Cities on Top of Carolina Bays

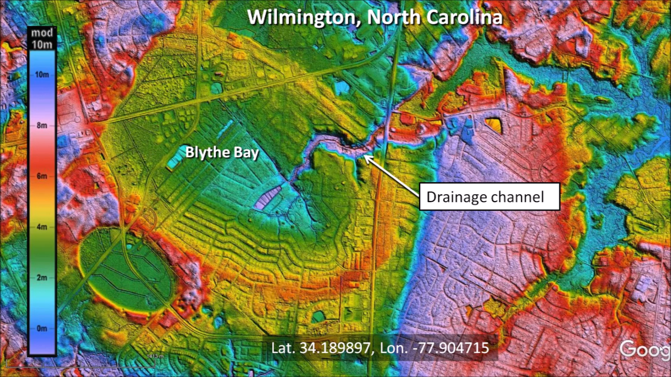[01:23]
The rim of Blythe Bay is approximately 4 meters higher than the center of the bay. There are hundreds of houses within this bay. Many bays have wet interiors, but Blythe Bay is kept dry by a drainage channel on the east side of the bay. A sand sheet that originated from the adjacent Cape Fear River provides a clue about the sequence of formation of these bays. The sand sheet overlays Blythe Bay, which means that Blythe Bay formed before the sand sheet was deposited. However, the rim of the small bay neatly trims the sand sheet. This means that the small bay was created after the sand sheet was deposited.
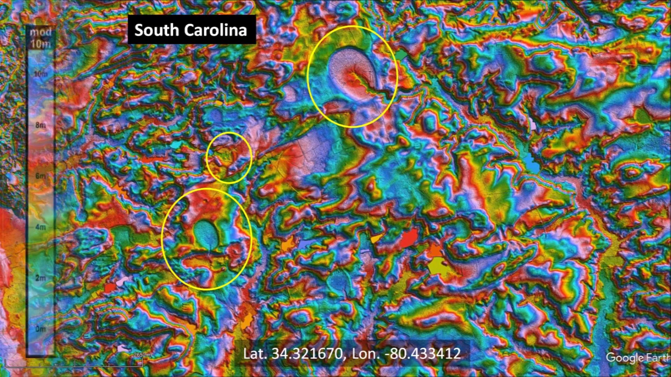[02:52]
South Carolina. The bays are fragile sandy structures that become distorted and wash away on inclined terrain. We will now zoom in on Hartsville, South Carolina. The LiDAR image shows a multitude of Carolina Bays, but we can see a faint network of streets and roads.
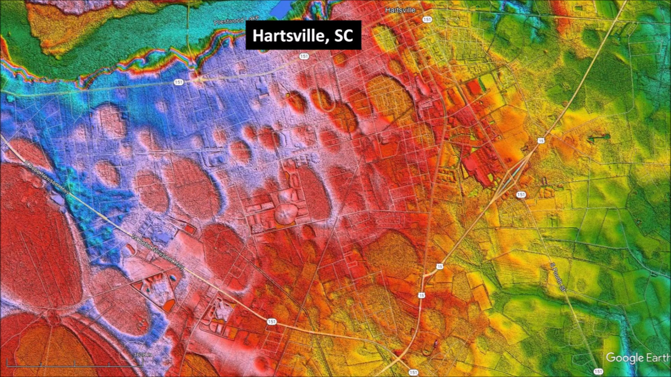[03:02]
The satellite image of the same area shows all the man-made structures, but it is impossible to see any Carolina Bays.
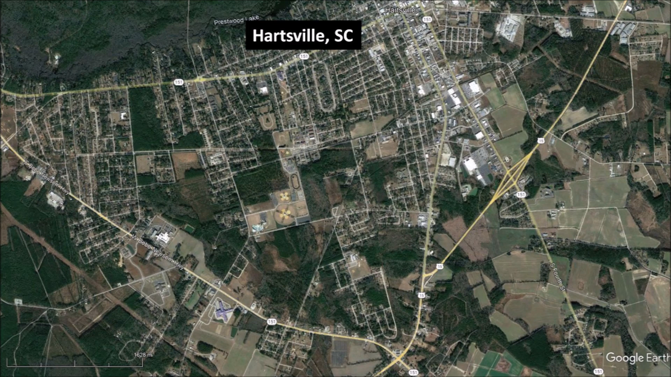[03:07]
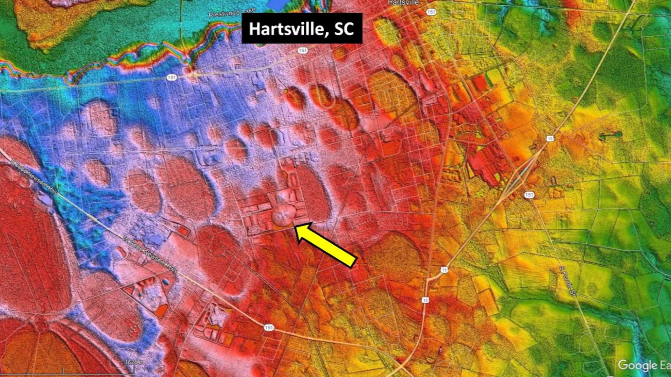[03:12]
Going back to the LiDAR image, we can see an interesting feature that looks like a cross on a hill.
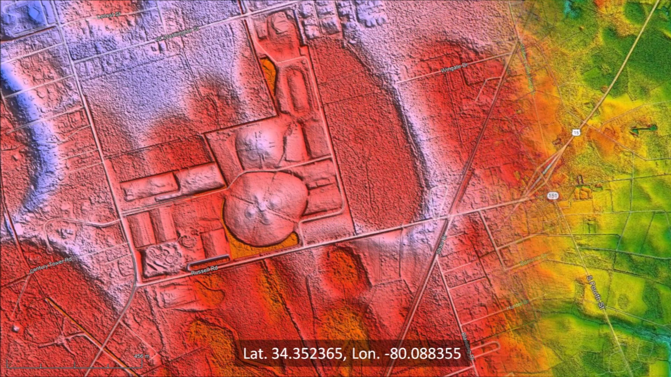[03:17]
This is a closer view of the cross on the hill.
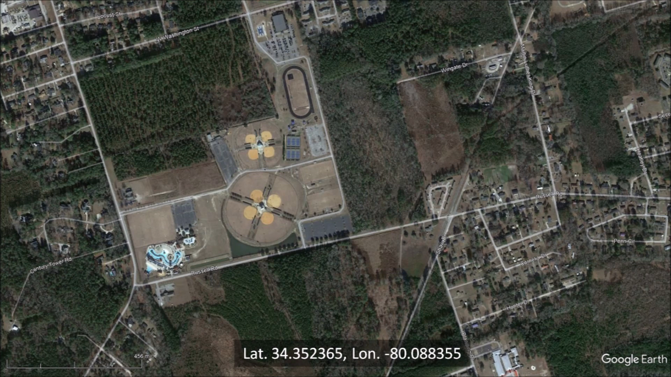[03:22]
The satellite view of the same area shows that the cross is made of four adjacent baseball fields. This is a ground view of one of the baseball fields.
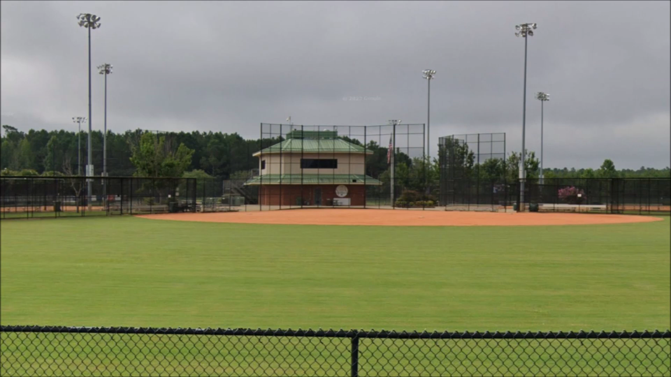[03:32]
Notice that the infield is slightly elevated, and this is why it appears as a hill on the LiDAR image. The LiDAR images have 20 times vertical exaggeration to bring out details that can be overlooked at surface level. There is a road that crosses the rim of the bay next to the baseball park.
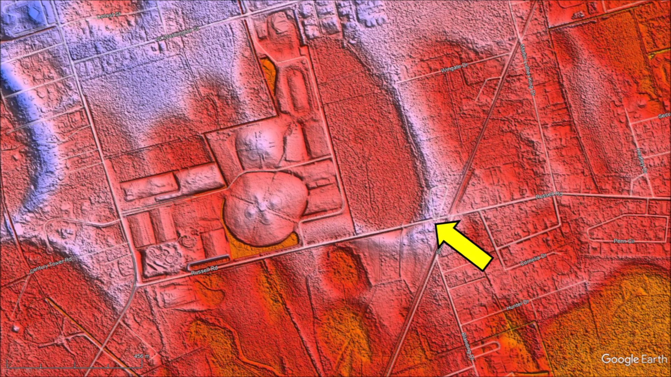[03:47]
Using the street view of Google Maps, we can see the almost imperceptible raised rim of the bay.
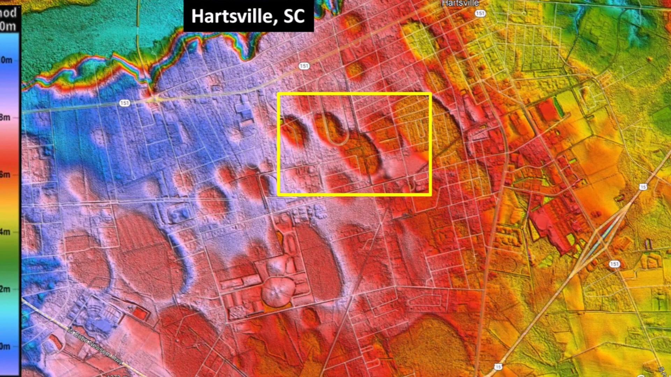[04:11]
We can see that several roads crisscross the bays,
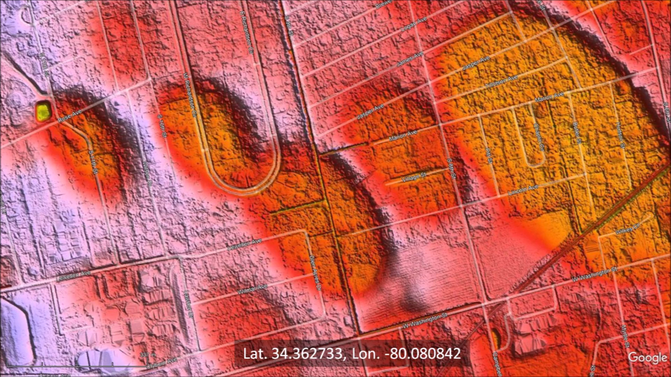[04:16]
but it is evident that a small bay is overlaying a larger bay. I selected some points along the perimeter of the larger bay and I fit an ellipse to the points using the least squares method. There is a link to this program in the description of the video.
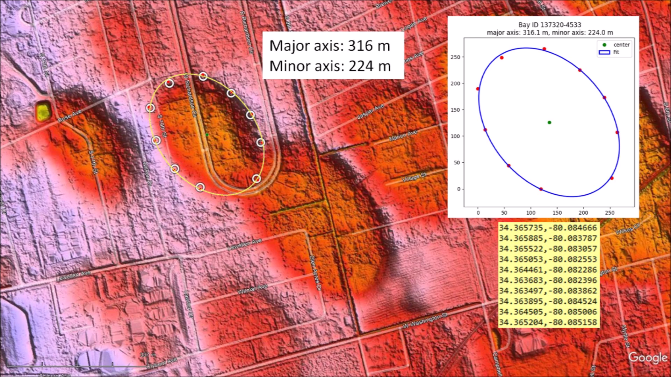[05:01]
All the points along the perimeter follow the elliptical path. The small bay has a major axis of 316 meters and a minor axis of 224 meters. In 1933, Professors Melton and Shriver from the University of Oklahoma described one attribute of the Carolina Bays as mutual interference of outline.